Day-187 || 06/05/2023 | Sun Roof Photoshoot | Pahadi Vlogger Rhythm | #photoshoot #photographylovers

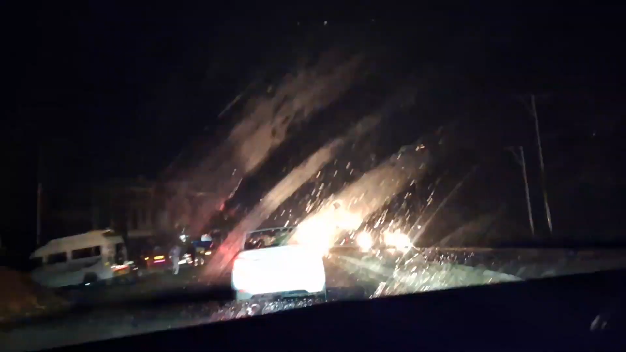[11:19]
गाइस एक बार फिर से तगड़ी वाली बारिश शुरू हो गई।
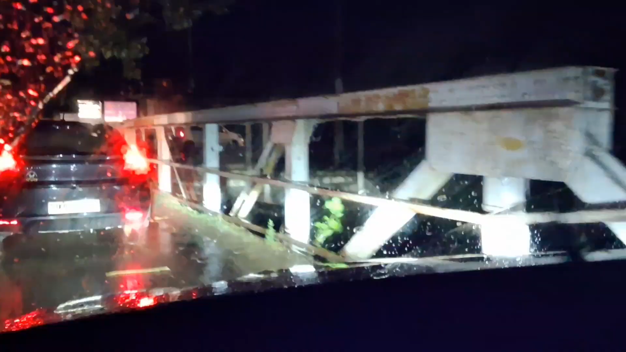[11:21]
तो गाइस अब बस पहुंचने वाले हैं घर पे। तो फाइनली गाइस पहुंच गए। ठीक है भैया, और यू